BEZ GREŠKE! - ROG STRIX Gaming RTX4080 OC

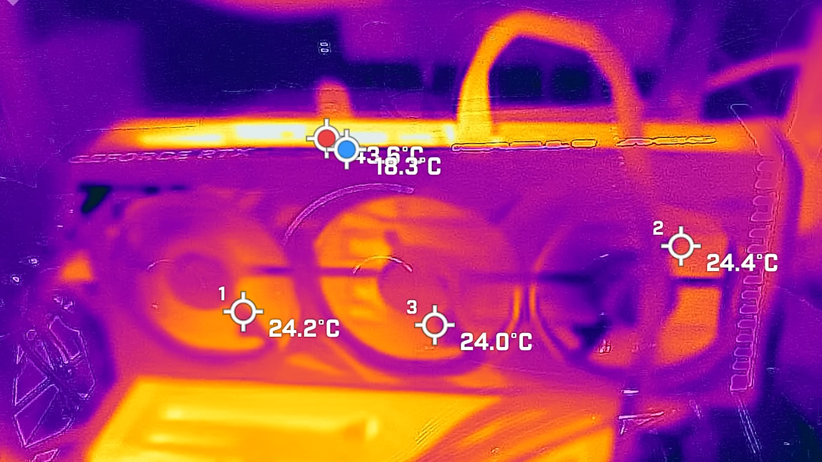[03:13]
The thermal camera is confirmed that the graphics card has no problem with the heating, on the other side, and on the other side, especially not on the side of the ventilators. The highest temperature on the side of the graphics card
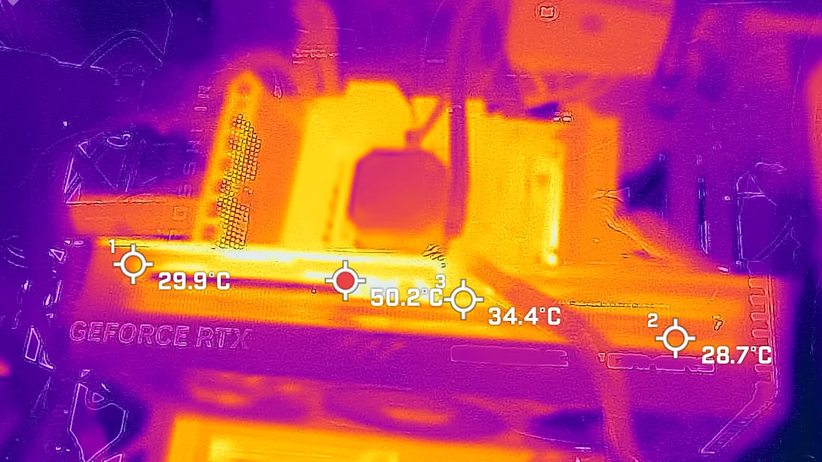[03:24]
On screen: max 50.2°C
is on the backplate.
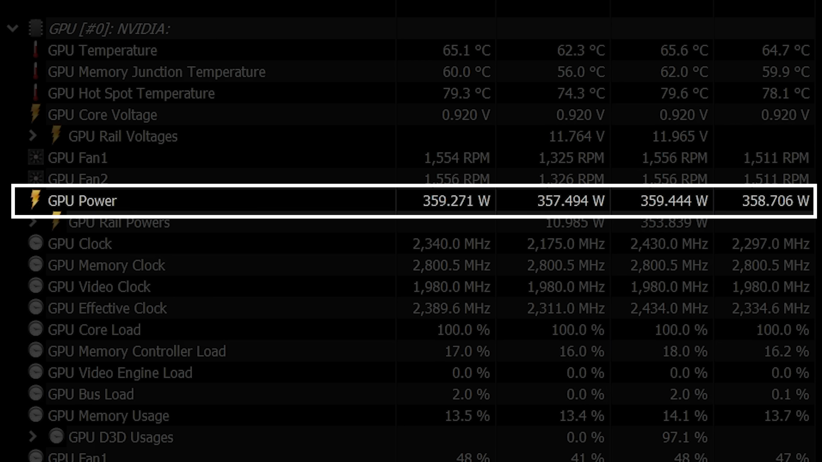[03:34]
On the backplate, there is the highest temperature in the zone where the GPU is located at about 50 degrees,
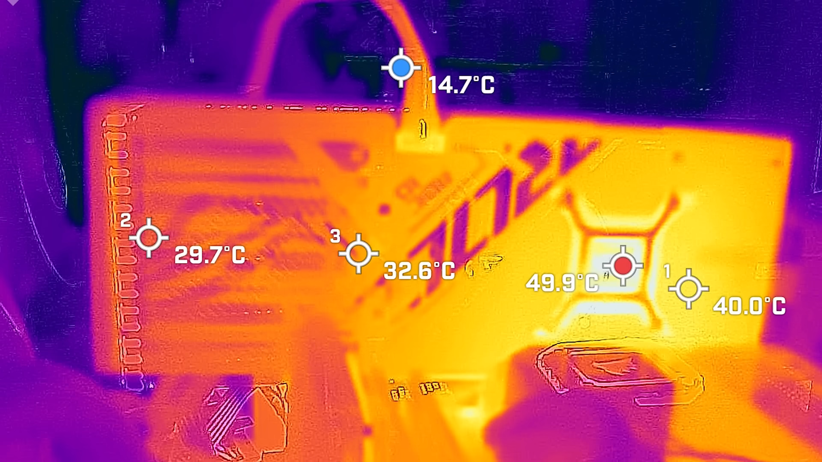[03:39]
which is of course a good result. So, the graphics card is not a problem or anything else. What else?